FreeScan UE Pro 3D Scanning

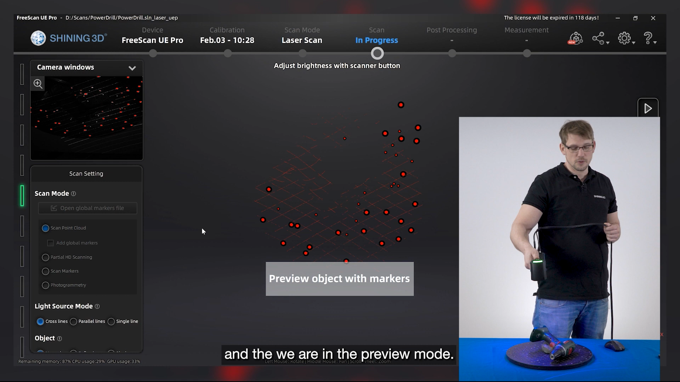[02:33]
If we go up you will see that the scanner is getting blue on the top and also on the left side of the software you see the bar is getting blue.
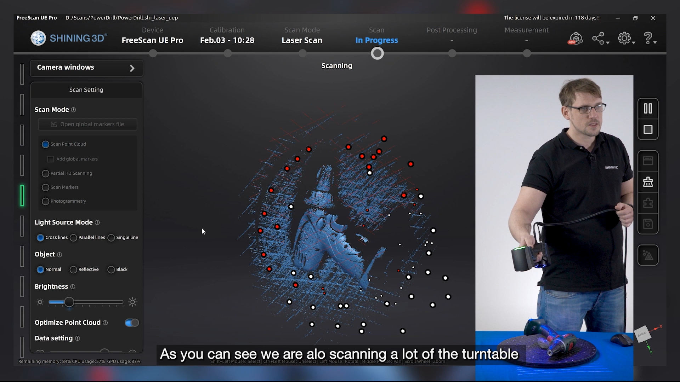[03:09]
So as you can see we are scanning also a lot of our turntable.
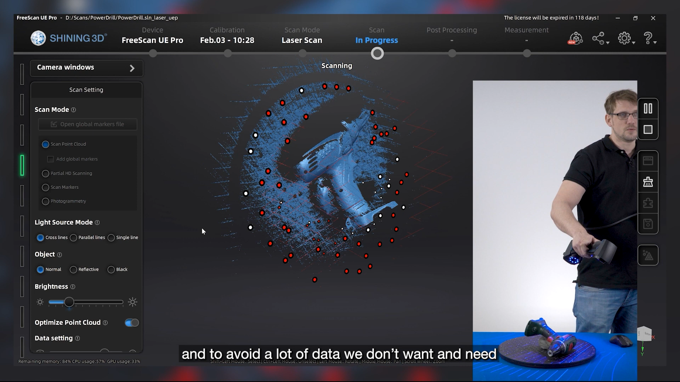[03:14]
And to avoid a lot of data we don't need. I will show you now how to start the cutting plane function.
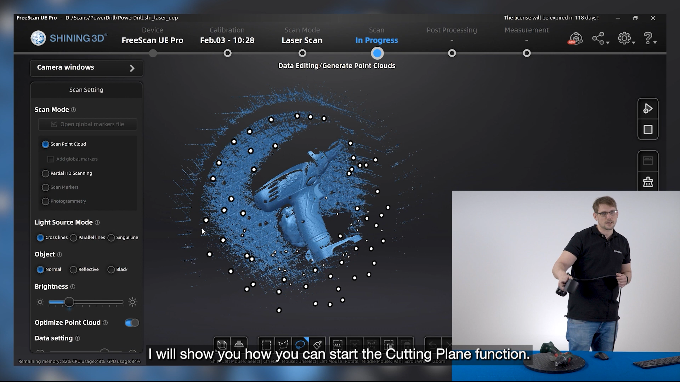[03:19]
So we will stop now.
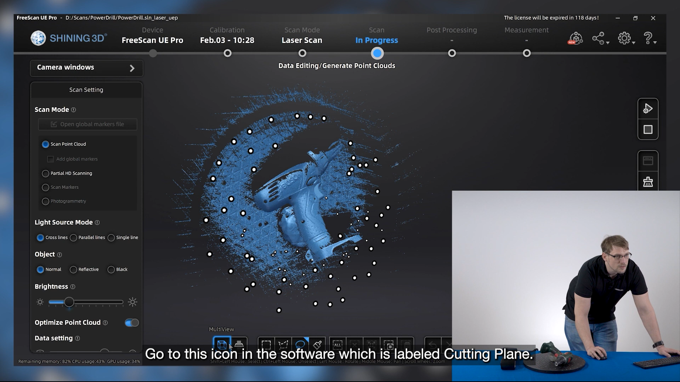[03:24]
Go to the software and click on cutting plane. We have different methods to create.
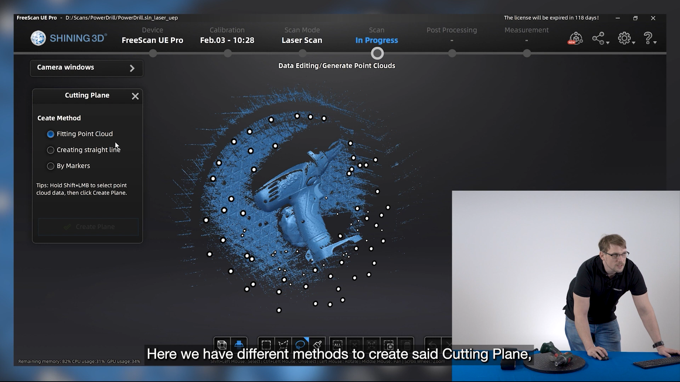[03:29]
We can use the point. We can use the straight line. Or in our case we will use the markers. So we click on by markers.
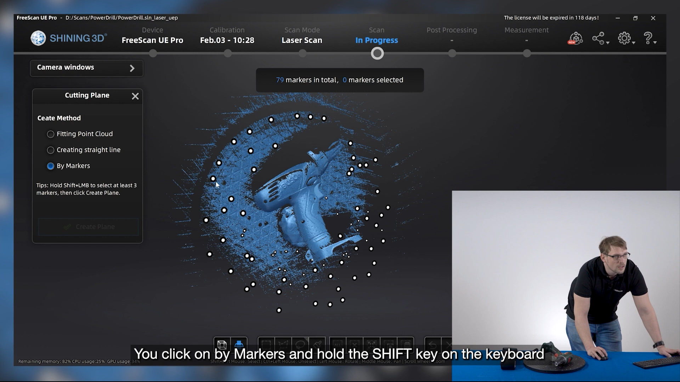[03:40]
We hold the shift button on the keyboard and click with the left mouse button on the markers
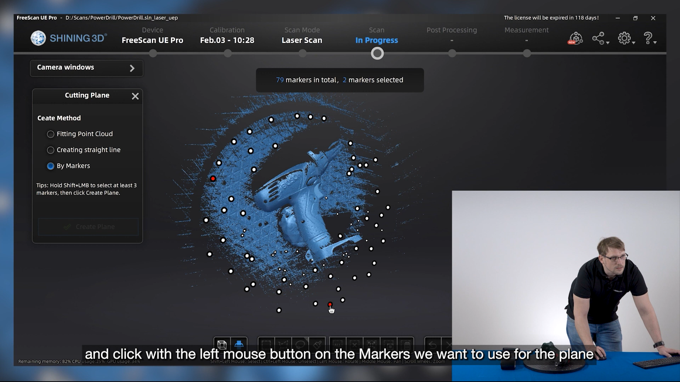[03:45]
we want to use for the plane. If we have three we can create the plane.
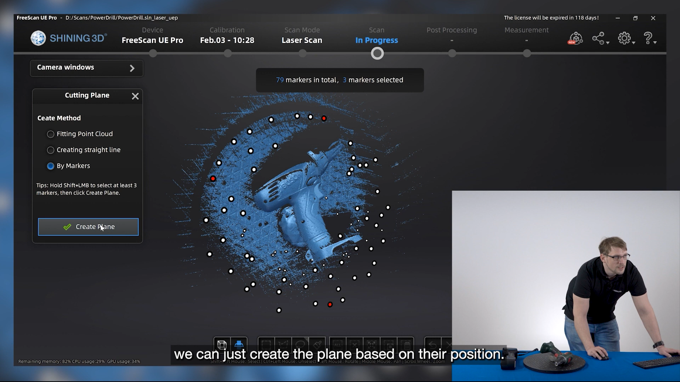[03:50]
If we click with the mouse on the plane we can move it up and down.
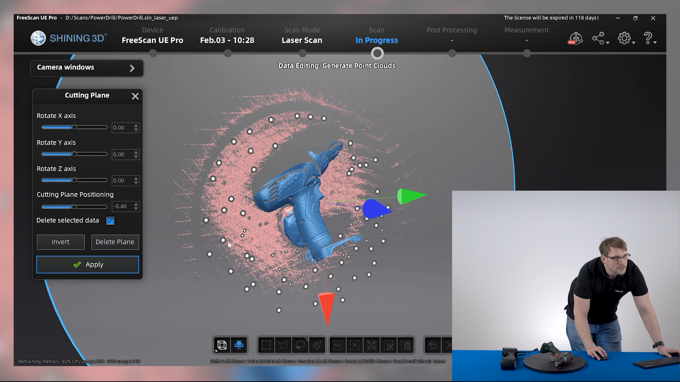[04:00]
Like this. And click. Or you can also on the side you can rotate it.
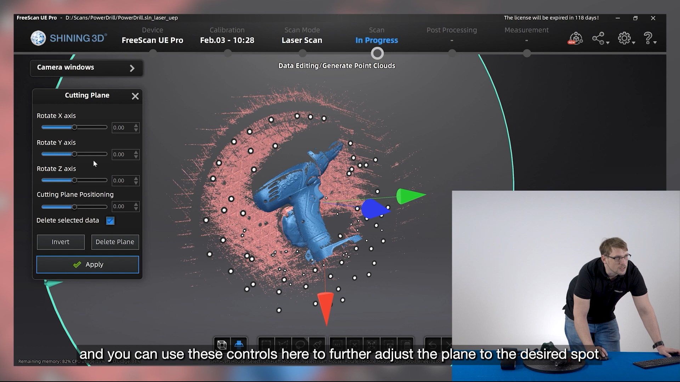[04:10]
Or use the adjustment in here to put the plane on the right direction.
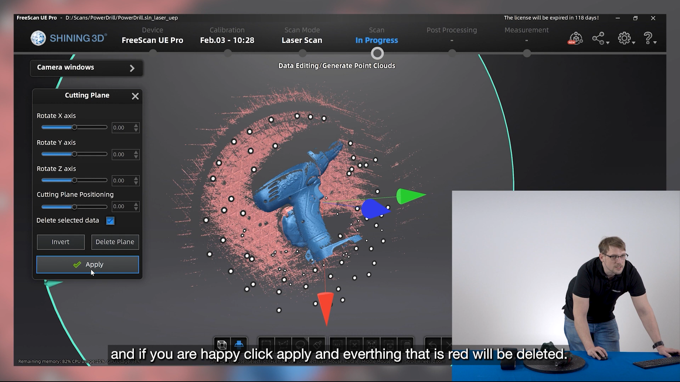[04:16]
Click apply and everything what you see is red will be deleted.
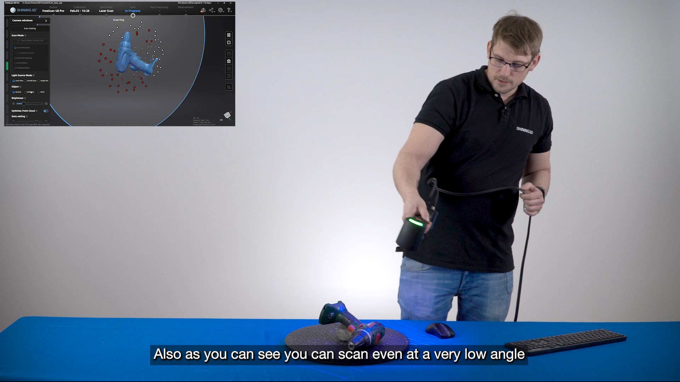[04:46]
Also with the scanner you can nearly bend it very, very, very low.
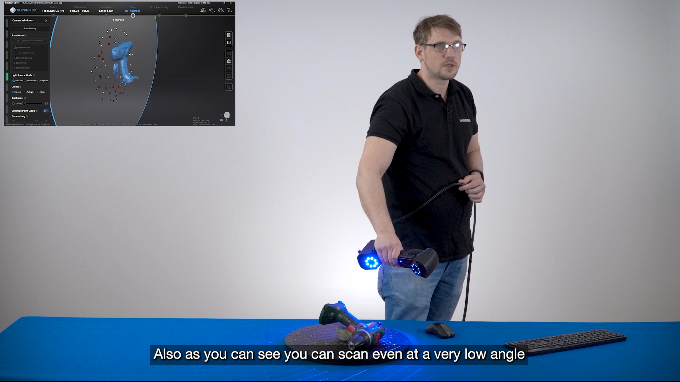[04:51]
And it doesn't lose the markers. It's still scanning. If I go more. Now it's too much.
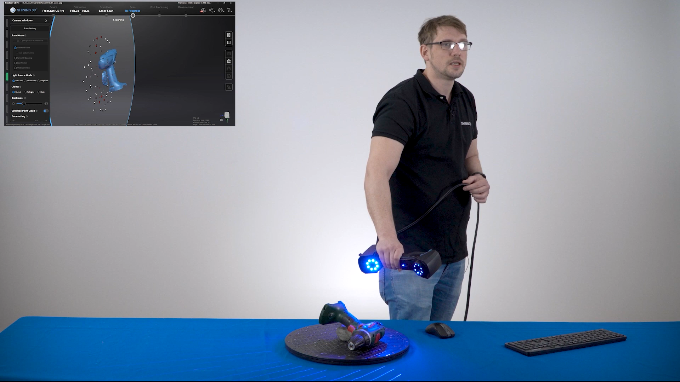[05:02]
But you can bend it very, very, very low.